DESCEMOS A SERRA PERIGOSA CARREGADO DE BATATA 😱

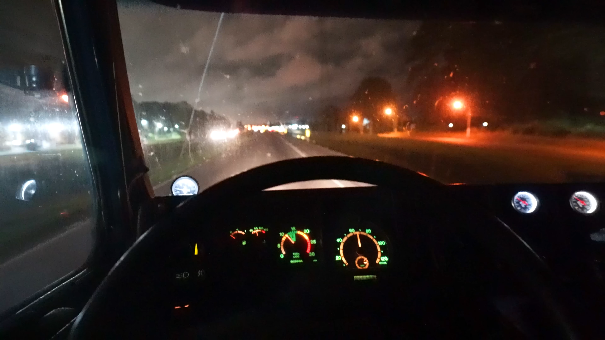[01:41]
Tamo aí. Atravessando o contorno agora. Ah, trepidação aqui é feia, viu, bicho? Você tá doido. Olha os inscritos. Você tá doido. Trepidação aqui é feia, hein, pesada. Meu Deus do céu. Complicado demais. Pula tudo, pula tudo. O pai levou as multas aqui esses dias com a FH. Vocês acreditam? Coitado, ele não viu. Olha o moleque.
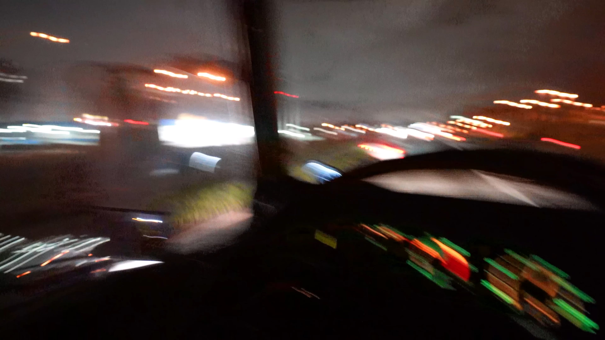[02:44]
Quando livra a pista aqui, quando não vem ninguém, tem que cair pra cá, ó. E daí dá uma escapada nas ondulações. Senão você não aguenta, bicho. Olha, na câmera fica clarinha à noite, ó. Ficou top. Essa lente nova é boa, né, rapaziada? Eu gostei. Deu outra imagem nos vídeos. Vambora. Chacoalhando a coca. Se botando. Daqui a pouco era 101. Vou parar pra comer um negócio ali. Eu tô azul de fome, viu?
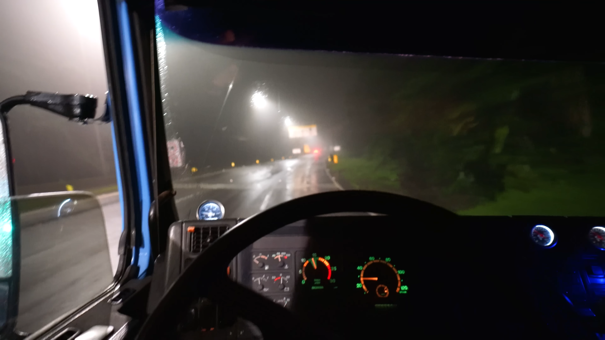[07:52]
Começou a chover agora há pouco, a sua tá iluminando. Aí pega a água pro óleo, aí foi ruim, não tem boa não. O cara dá um L aqui, dois palitos, você tá doido. Já vai, tô fazendo. Acertou ligar o freio motor aí? É, olha, tá ligado. É, ele não é muito bom não, mas ele ajuda, na marcha certinha assim, ó, ele segura. É que o freio motor você tem que apoiar pelo menos o 1.700 giros, 1.800. Eu tô em 1.400 aqui, ó. É, eu tô em 1.500 aqui.
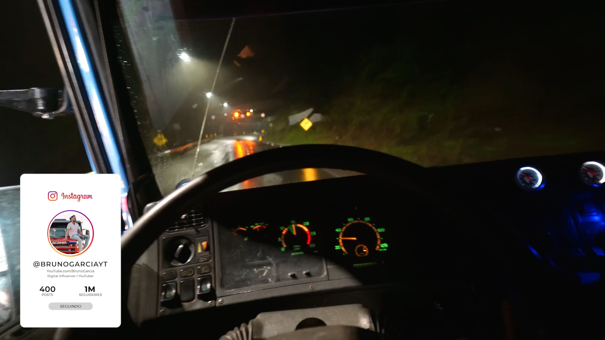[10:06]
É mais ou menos isso que você tem que levar em consideração. E ó, eu tô pisando no freio só no fio da picada mesmo.
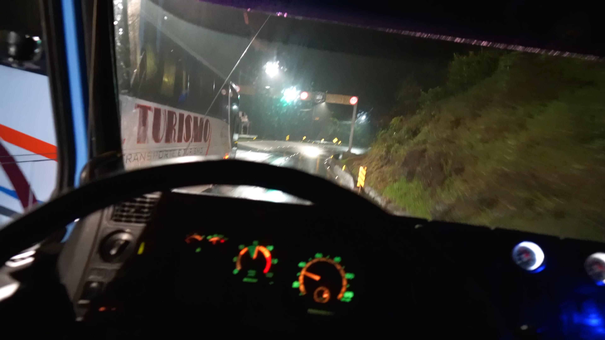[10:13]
Só o faz de conta, tá ligado? Ó, 30 por hora. Descer serra é sem pressa. Descer serra não é brincadeira. Não é brincadeira. E tá chovendo bastante, ó. Chuviscando, sereno. Ó o pai vindo lá, ó.
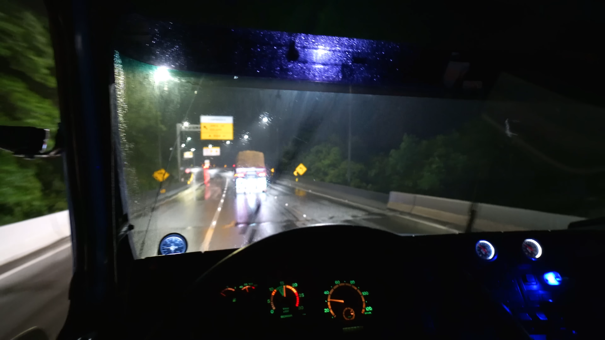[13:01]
Água, água, água e fumaça do escape. Positivo, mas segura o guarda aí. Não, a máquina é praia, não, eu tava descansado na praia. Eu tô só no freio motor. É, tô só no freio motor. Ele acende a luz, vai estar só no freio motor. Não chega a acionar o pedal, né? É, vai ficar chegando, entendeu? Aí vai dar fome esse vai ali.